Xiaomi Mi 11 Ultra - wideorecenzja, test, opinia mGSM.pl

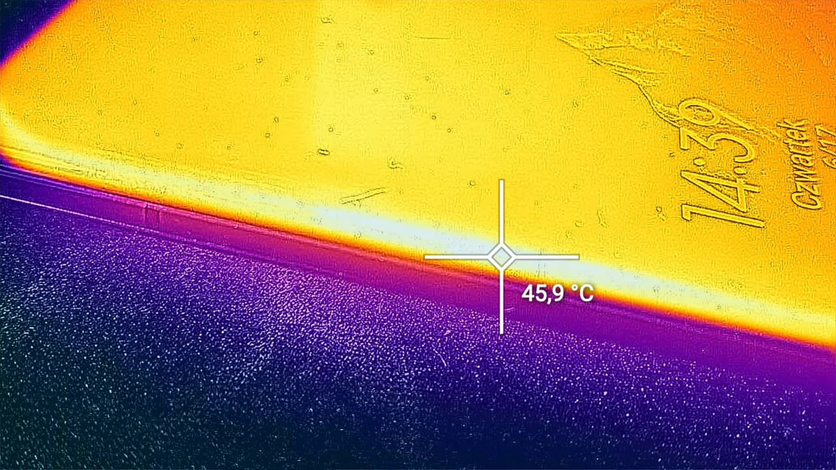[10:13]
On screen: spot 45.9°C
niestety dosyć mocno zaczyna się nagrzewać.
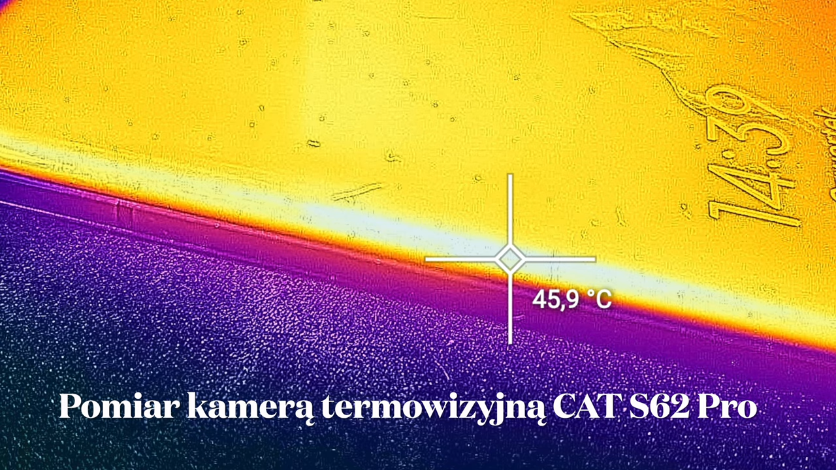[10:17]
On screen: spot 45.9°C
Co prawda w moich amatorskich, przyznaję, pomiarach za pomocą kamery termowizyjnej nie dobił do 50 stopni,